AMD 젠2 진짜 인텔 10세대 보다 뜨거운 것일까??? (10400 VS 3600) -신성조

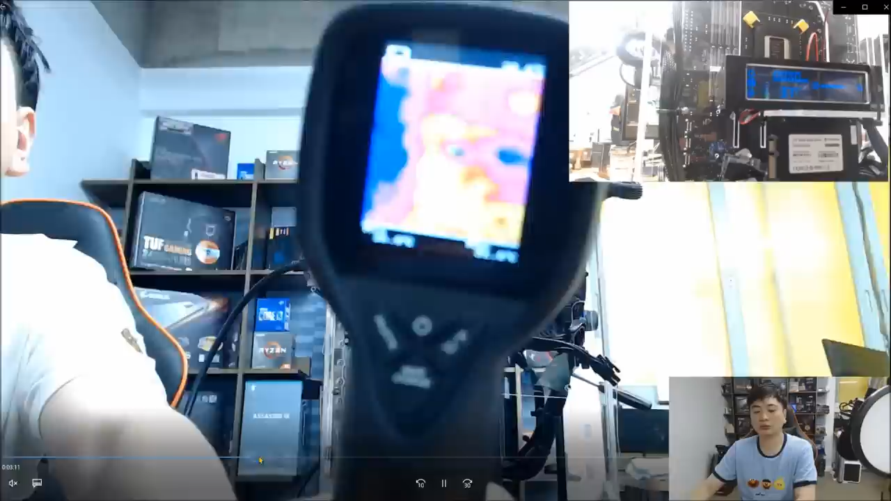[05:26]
31.8도가 나옵니다 제가 아주 고가의 제품이 아니기 때문에 0.8도는 계속 고정이
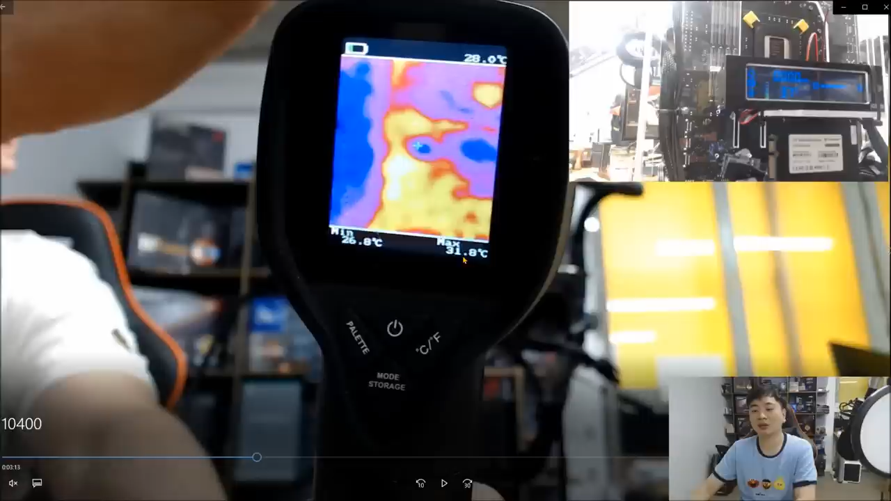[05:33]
On screen: spot 28.0°C, min 26.8°C
되더라고요 31도 혹은 32도라고 생각하시면 될 겁니다 3분 지점에서 이 정도가 나왔습니다 더 찍어볼게요 뭐 6분 지점에서 또 찍어보고요 실내 온도는 여전히 변화가 없고
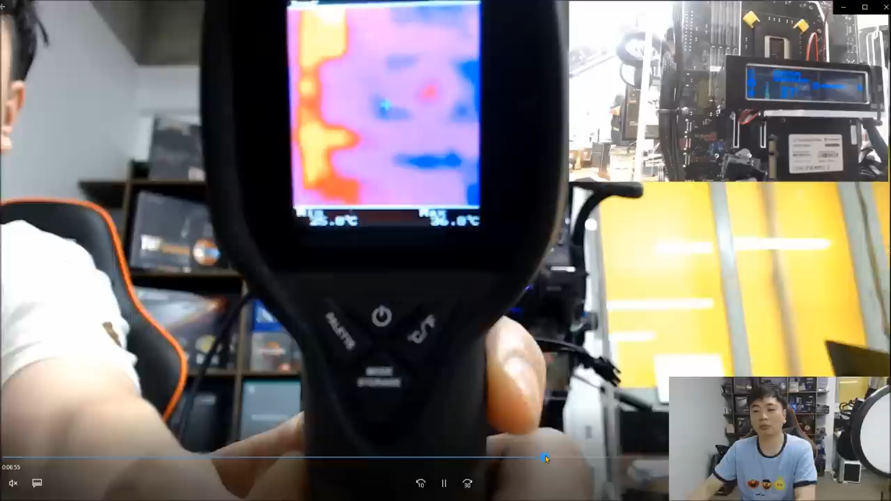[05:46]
6분 지점에서는 거의 37도 가까이 나왔네요
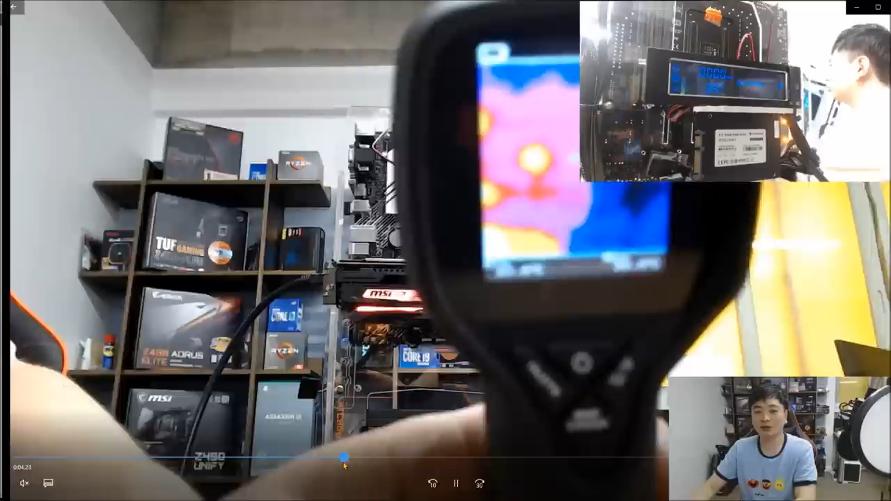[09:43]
아 열화상 온도계를 찍어봤을 때 몇 도 나오는지 한번 보죠 열화상 온도계도 낮게 나옵니다 33도 밖에 안 나와요 인텔보다 낮게 나오고 있죠 실내 온도 밑에 보시죠 25,2도로 0,3도 밖에 차이나지 않아요